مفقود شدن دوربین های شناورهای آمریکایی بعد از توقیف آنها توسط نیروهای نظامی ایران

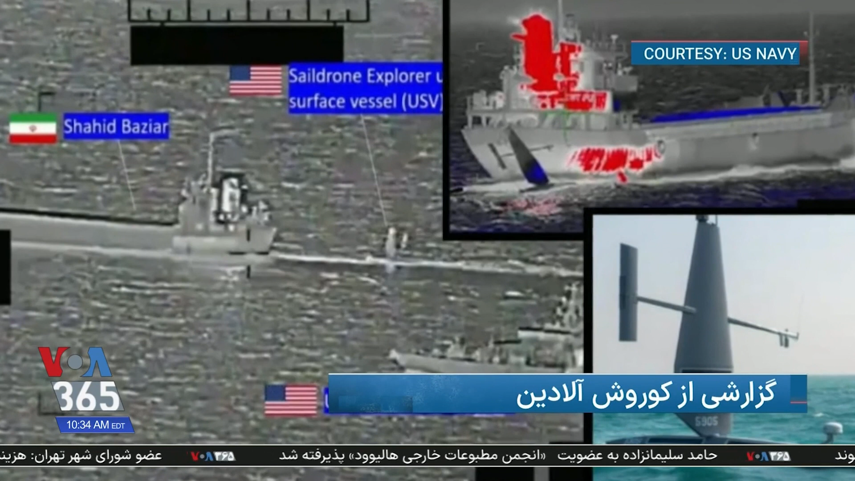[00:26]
دومین بار در طول یک هفته بود که ایران به دنبال توقیف پهباد های درگایی ایالت متحده بوده است.
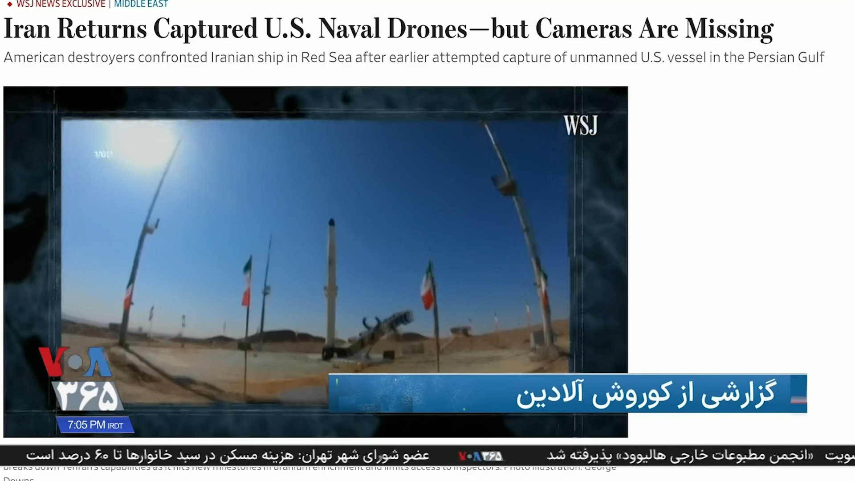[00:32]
والستریت جورنال در گزارش اختصاصی به نقل از یک مقام امریکایی میگوید مشخص نیست که ایرانی ها دوربین ها را نگه داشتند یا زمانی که آنها پهباد ها را از دریاگ سرخ بیرون میکشیدند و
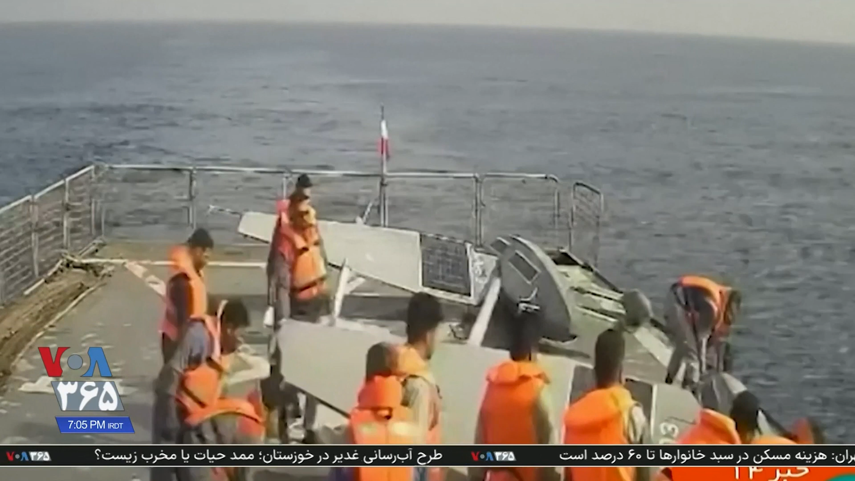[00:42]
بعد دوباره آنها را در آب قرار میدادند، این دوربین ها در آب افتاده باشد. مورد دوم بعد از زور روز پنچنبه اول سپتامر زمانی رخ داد که یک کشتی نیروگ
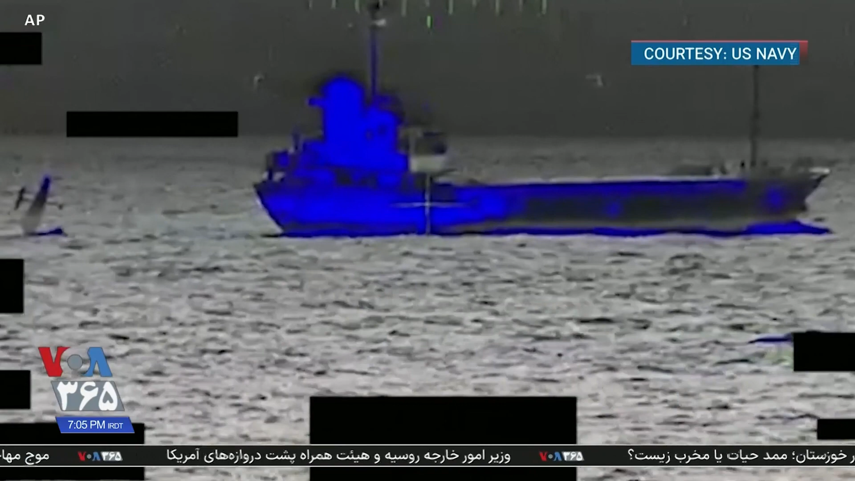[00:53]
دریاگی ارتش ایران دو پهباده شناور امریکا را که در آب هاگ بینون مللی در درگاگ سرخ مشغول به فعالیت بودن توقیف کرد. دو ناف شکن یالت متحده مجهز به موشک هداگت شونده همراه با هلیکپترهاگ امریکایی واکنش نشان دادند. والستریت جورنال به نقل از این مقام امریکایی گفت ایرانی ها ابتدا سعی کردن پهبادها را در کشتی خود پنهان کنند اما پس از درخواست نیروگ درگاگی
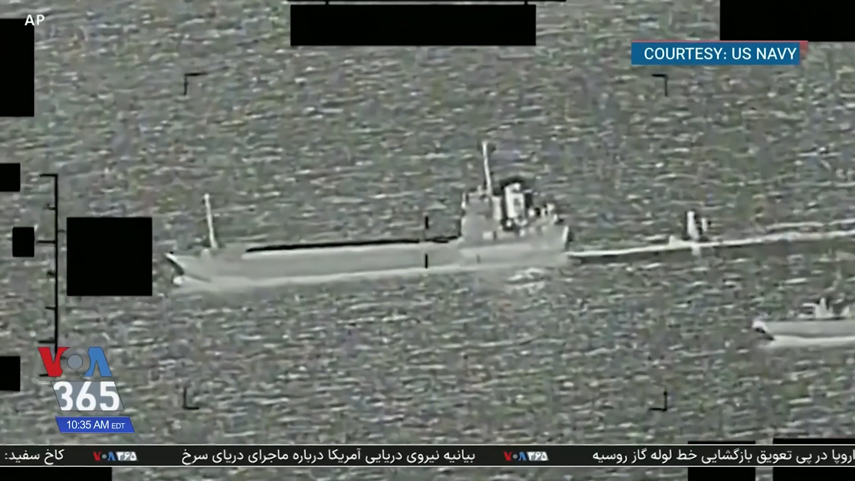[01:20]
امریکا مبنی بر پس دادن آنها، ایرانی ها با بازگرداندن آنها به آب در صبح روز جمعه دوم سپتامر موافقت کردند.